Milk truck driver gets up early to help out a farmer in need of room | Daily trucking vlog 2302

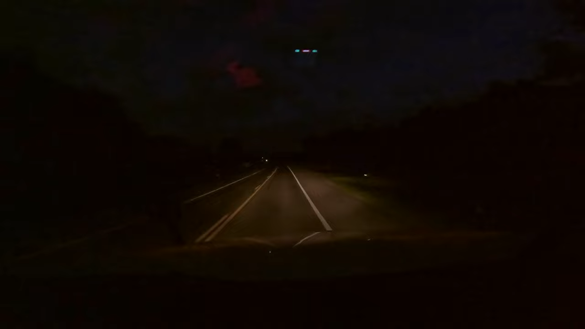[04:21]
all right i switched it to the front dash view so now we're going to be we are getting close to our uh opening stop here uh which is the one i just told you about uh going here to take uh about you know 3 500 pounds of milk out to help him out um pretty dark out here this morning i don't know how well that's going to come through on the uh on the gopro but we'll see i run a gopro hero 11
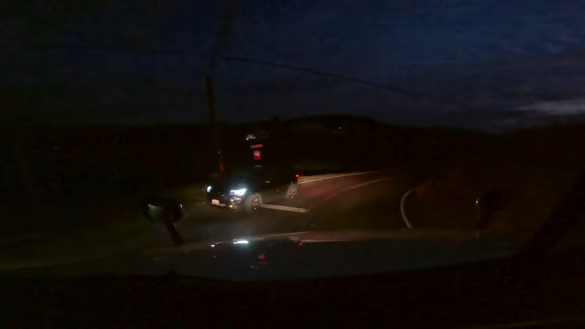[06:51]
got people going you gotta go because i see this is what i'm saying and i can't go any tighter on the the the turn there because my my tires would be like running in that rock cliff there